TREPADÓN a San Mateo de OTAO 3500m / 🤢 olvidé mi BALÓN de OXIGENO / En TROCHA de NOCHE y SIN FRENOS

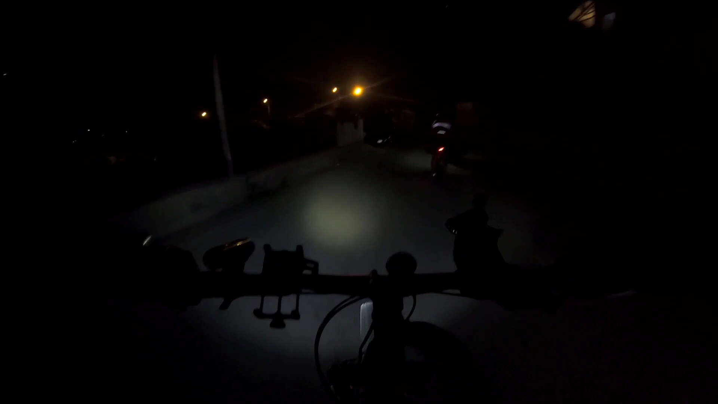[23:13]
Y bueno, ya estamos ya descendiendo y estamos ya entrando a Barba Blanca, por donde está la hidroeléctrica. Y esa es la trocha ya que conecta a Barba Blanca con el cartel de Callahuanca.
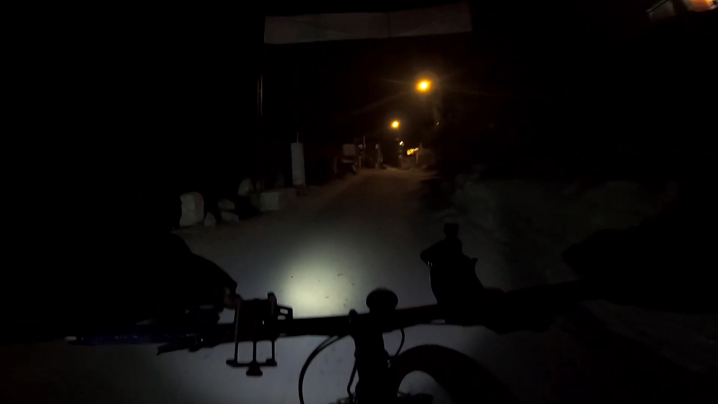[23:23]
8 y 11 de la noche, llegando al cartel de Callahuanca. Acá en el letrero de Callahuanca estaban todos los chicos esperando a ver qué pasaba, por qué no bajábamos.
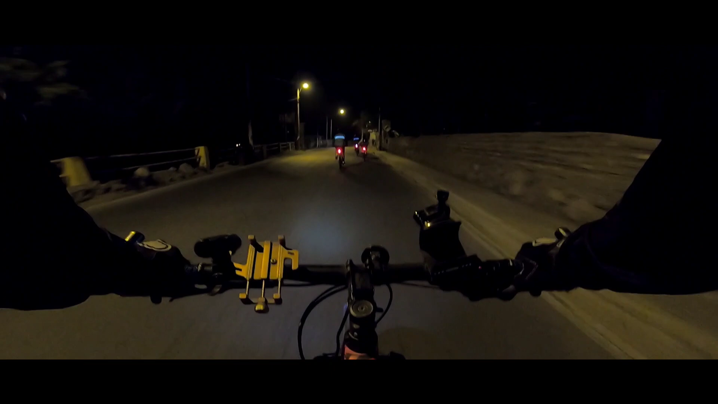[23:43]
Llegando a la Plaza de Armas de Santa Eulalia,
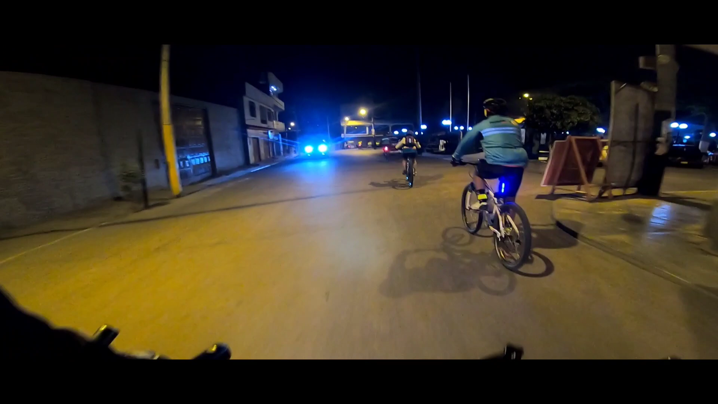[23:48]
unas 8 y 37 de la noche. Cuídate.